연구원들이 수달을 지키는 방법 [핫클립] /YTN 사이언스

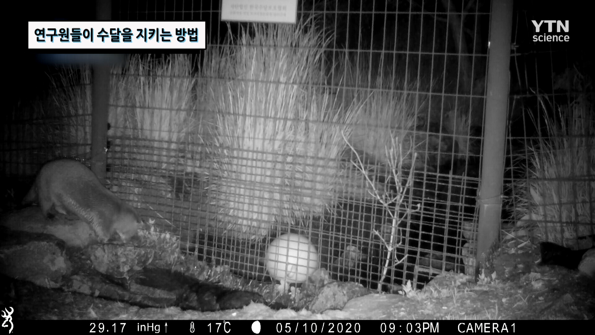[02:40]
영상 확인 결과 수달사로 이어진 물길을 따라 수달이 그 모습을 드러냈습니다.